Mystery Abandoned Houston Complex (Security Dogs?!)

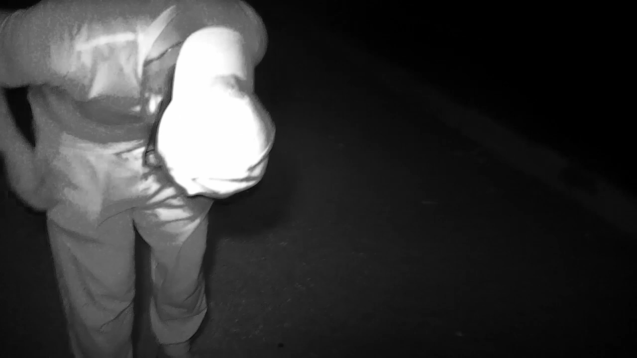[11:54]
So, he, that guy, that guy there, and me, we're going to get the hell out of here.